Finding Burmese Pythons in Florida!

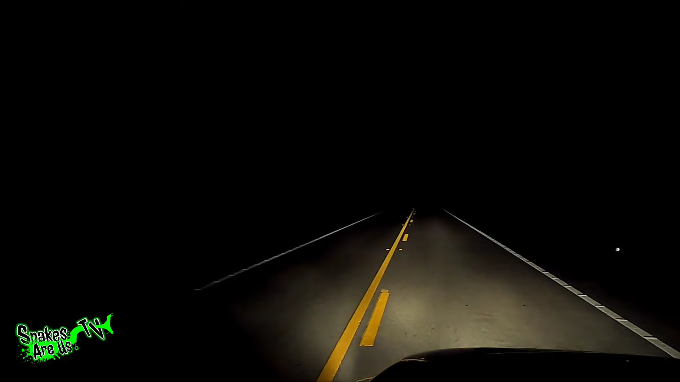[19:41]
There's a little snake on the white line. I'm trying not to run over it. Let's see. Oh, there it is. Oh, well. Uh, it's kind of cooled up. It might be a dead snake. I think it is a dead snake.